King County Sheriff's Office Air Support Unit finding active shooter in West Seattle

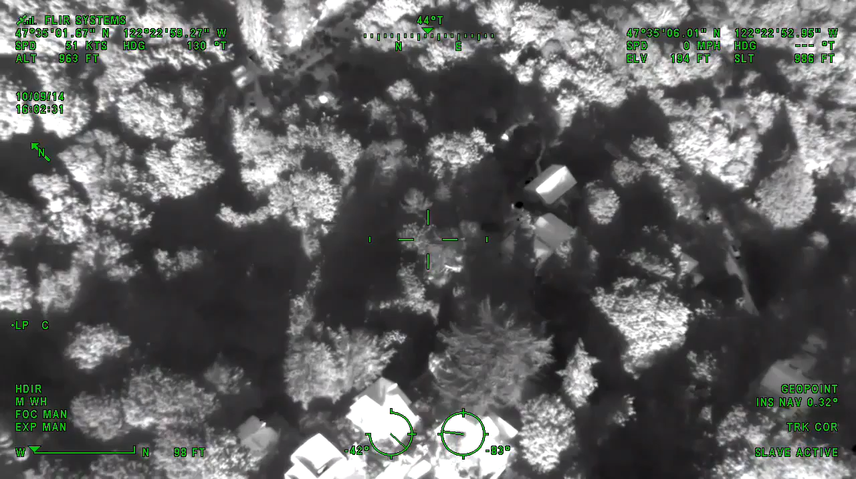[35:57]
above 2115, we believe, where the female was calling from, right off the stairwell of the Bearcat.
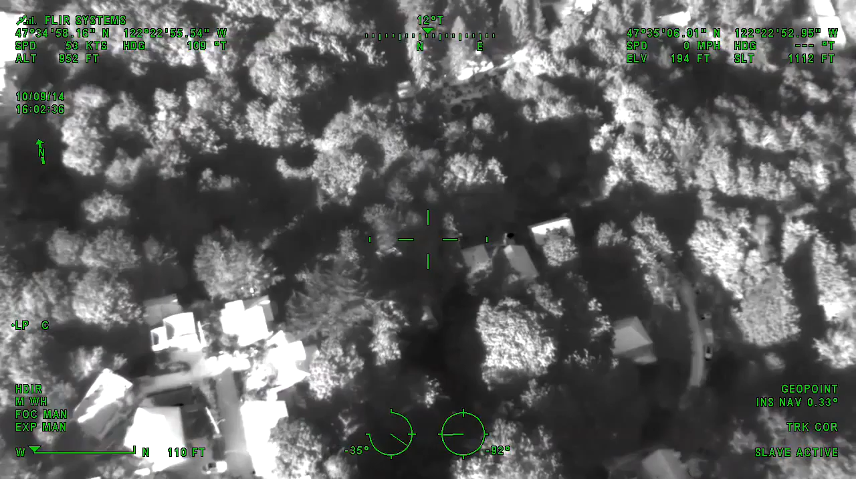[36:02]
We have visual in some of those windows inside that house.